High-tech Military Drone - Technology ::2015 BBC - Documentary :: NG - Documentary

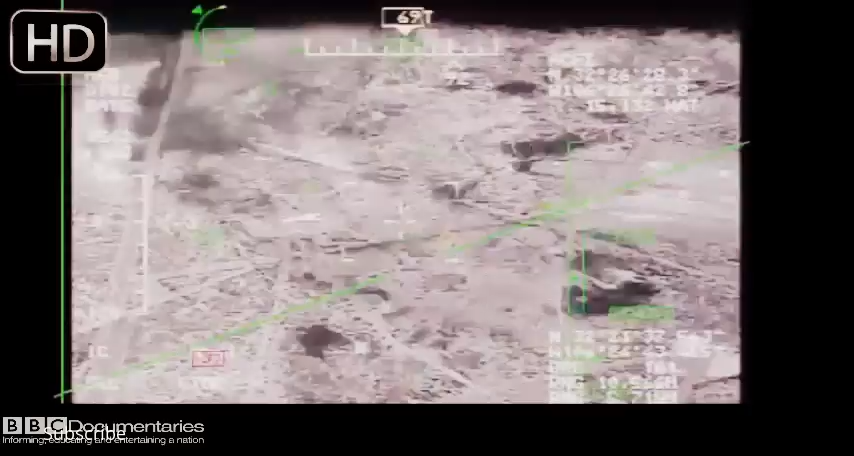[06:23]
But the Predator hovers five miles up,
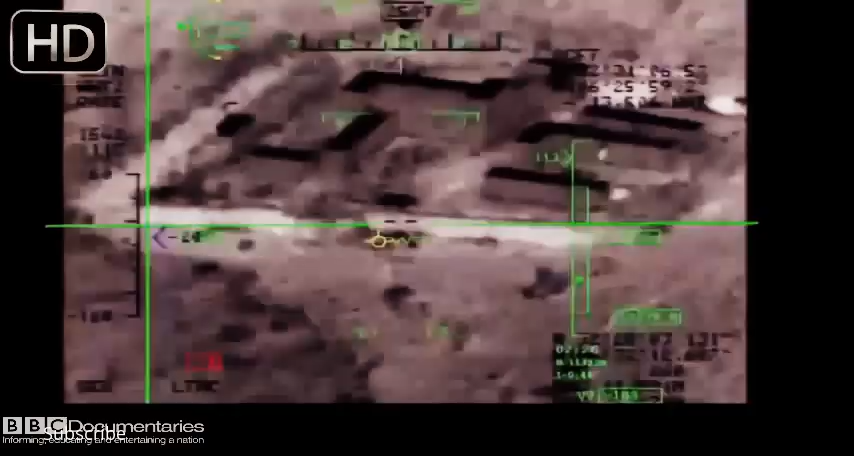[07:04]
We can easily make out people from five, six miles away.
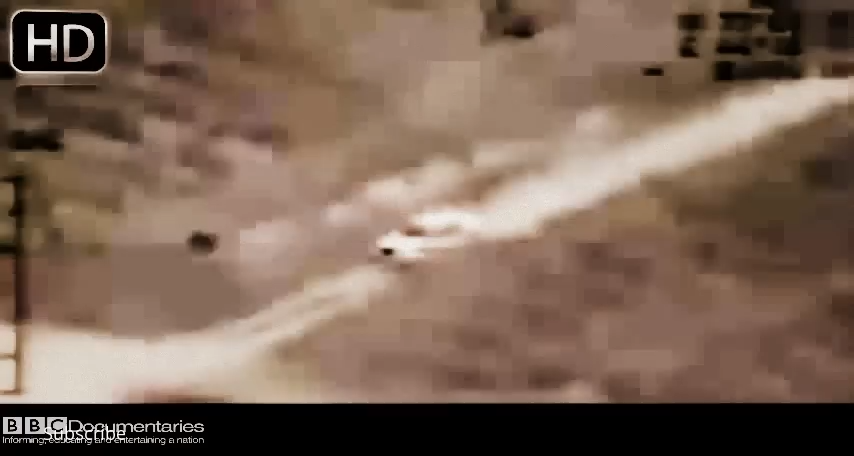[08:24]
He tracks them, and finally shoots. Flash.
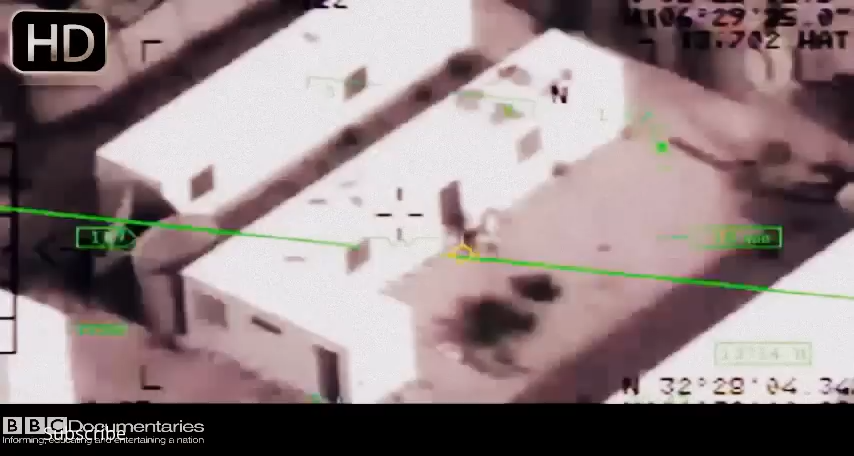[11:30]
The soldier directs Chad and Jay to follow an HVI, or high-value individual, dressed in black.
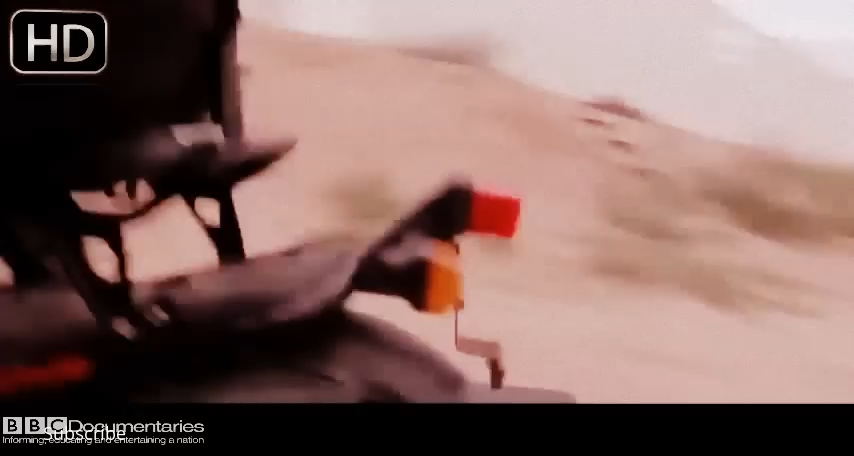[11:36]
Rally from Bones 34 looks like the one individual wearing black is now getting on the motorcycle and departing the crew.
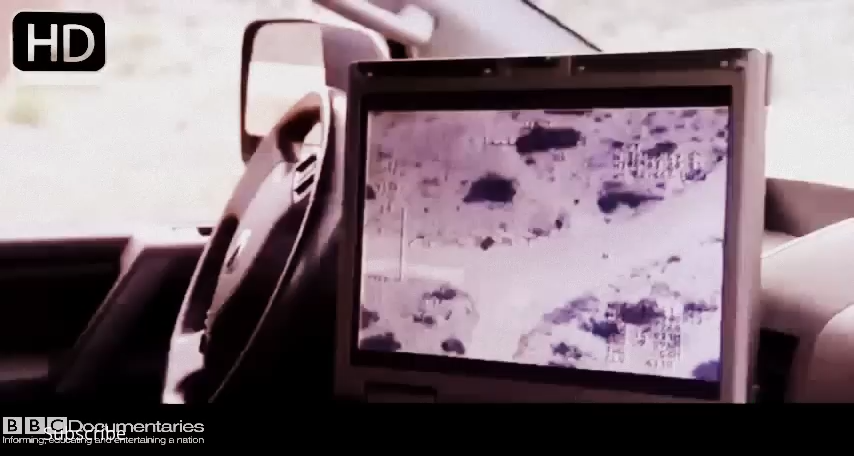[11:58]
Rally from Rally 2-0, looks like that personnel is stopping.
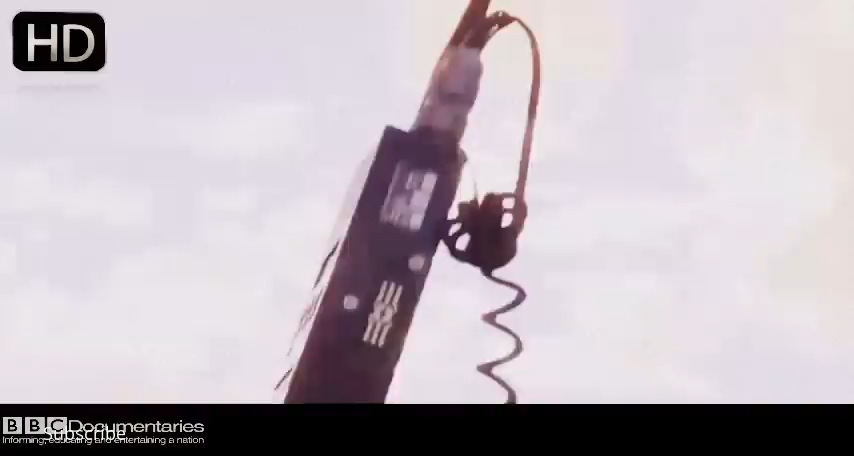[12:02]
Rally from Rally 2-0, that's what we've got up here. Alright, what I'd like to do is go ahead and prosecute Nine Line Bravo-1. Copy. Master armed. The sensor operator targets using the laser.
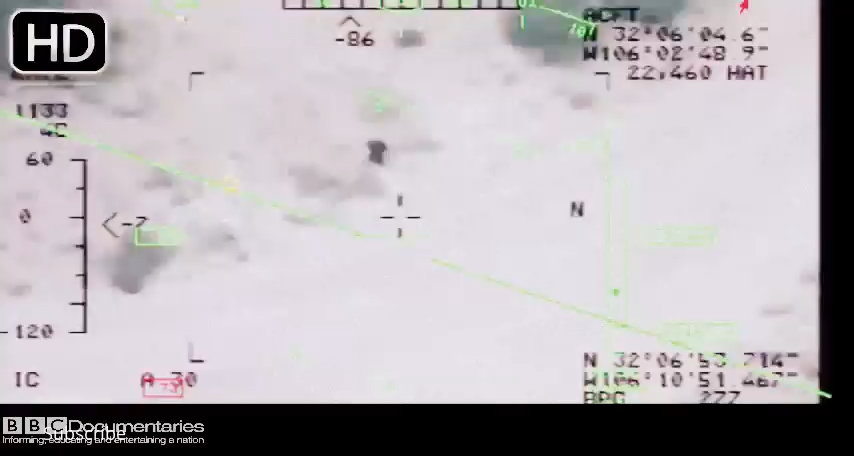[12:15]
This will be a run against the target under our crosshairs.
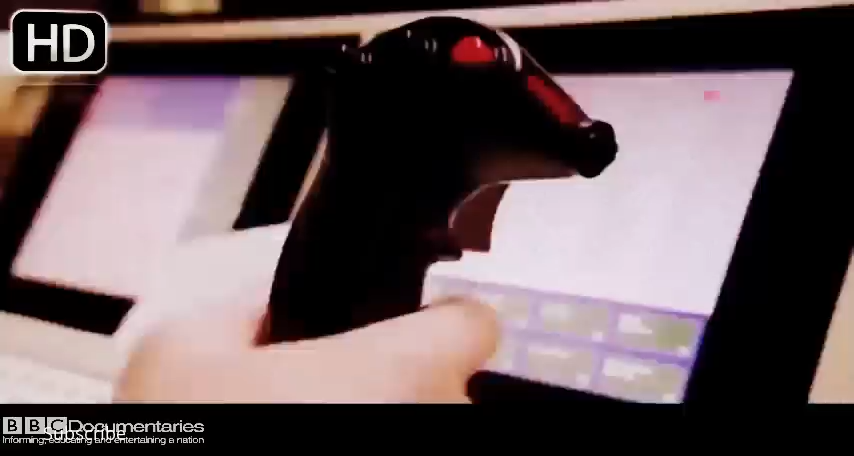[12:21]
Ten seconds to release. Sensor, are you ready? Copy.
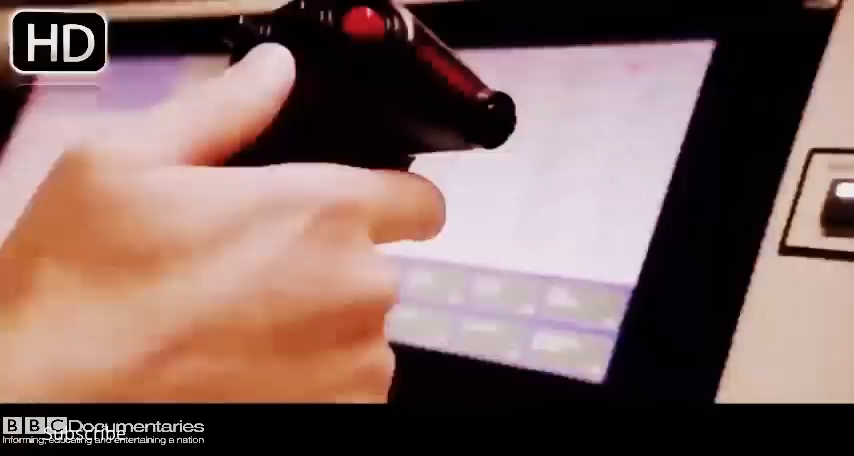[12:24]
Three, two, one. Rifle. And Bones 34, weapons away. 25 seconds time of flight.
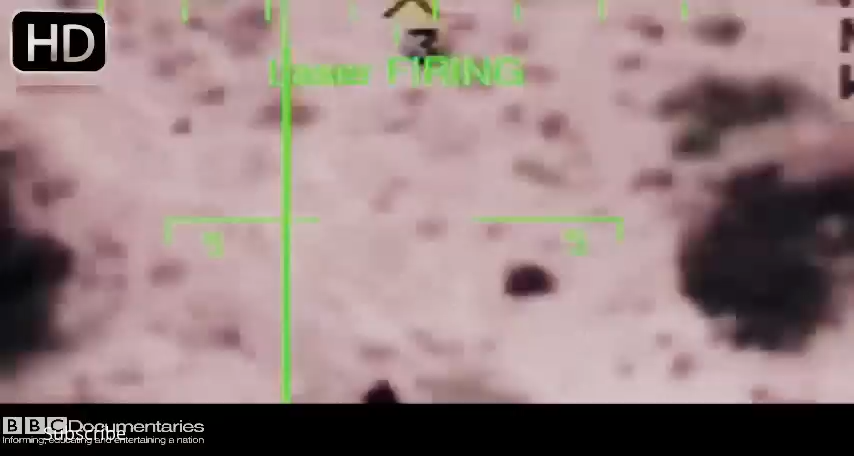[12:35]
The Predator uses laser-guided Hellfire missiles. The weapons that can be used operate with an
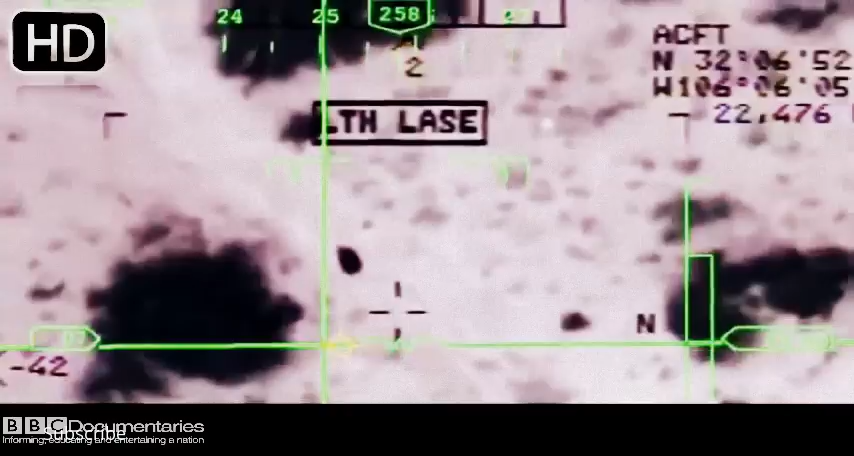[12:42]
error distance of less than nine feet. You can put a weapon through a window-sized opening with ease. Five. Four. Three. Two. One.
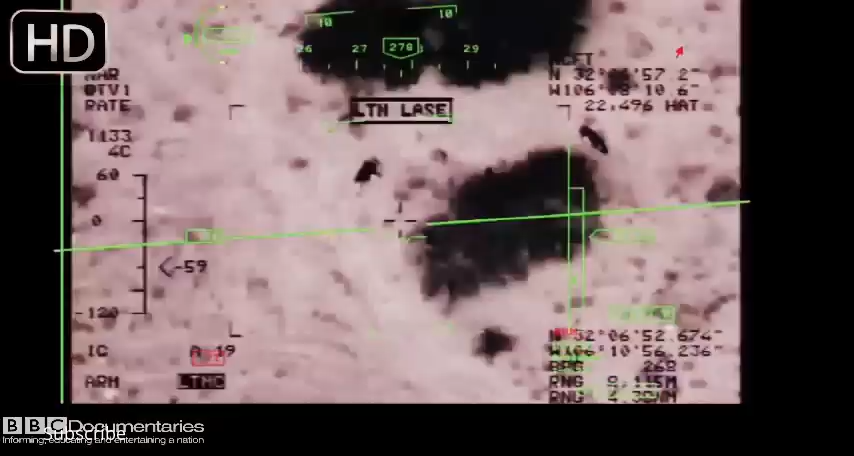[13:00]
Splash. Rally from Bones 098. We have Splash. Stand by for BDA. Bones dry. Looks like good splash. Copy lasers off. And Master Army is now safe.
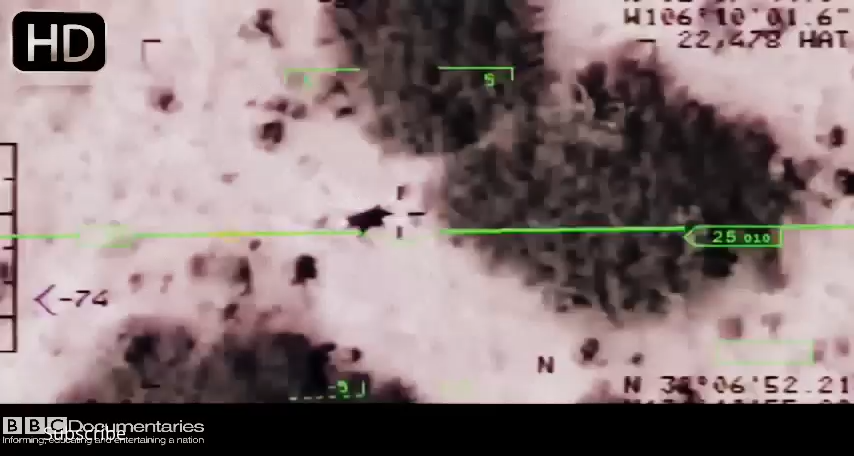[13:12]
The efficiency of having a single craft able to find, follow,
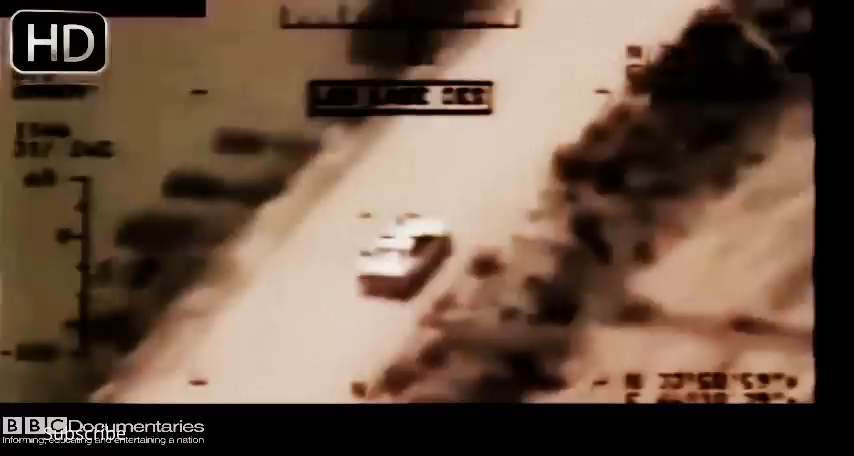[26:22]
technology actually allows drone pilots to see more than manned pilots ever have.
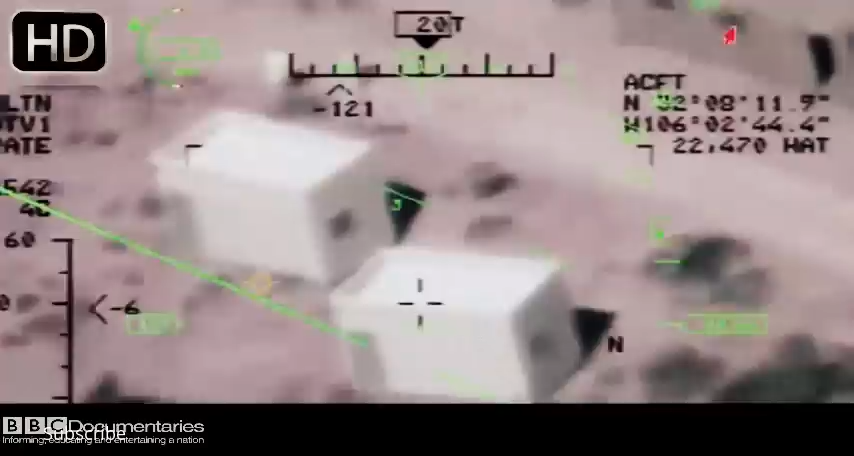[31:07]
These individual little small sensor halls could generally see only a very small area on the earth, even if you're up at 20,000 feet.
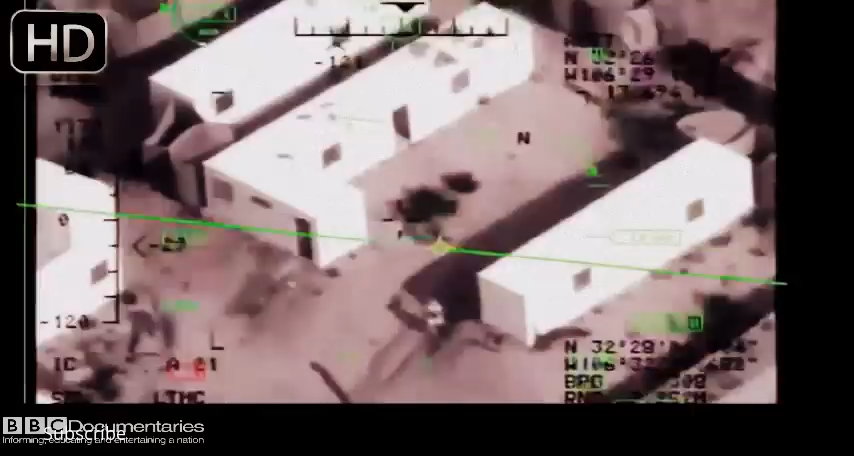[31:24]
So the crew's grasp of the situation can be limited, and when they zoom in, they sometimes lose sight of key details on the ground.